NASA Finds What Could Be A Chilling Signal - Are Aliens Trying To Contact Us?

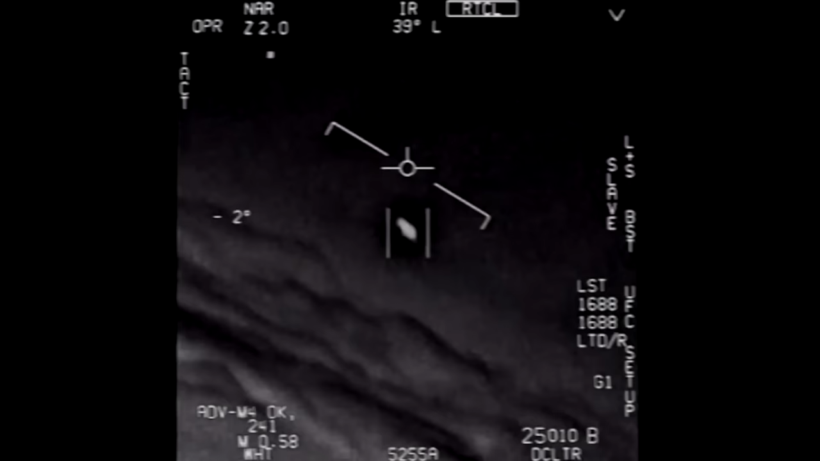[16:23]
And lately, we've seen a lot on the news about strange objects discovered by fighter pilots that have no explanation.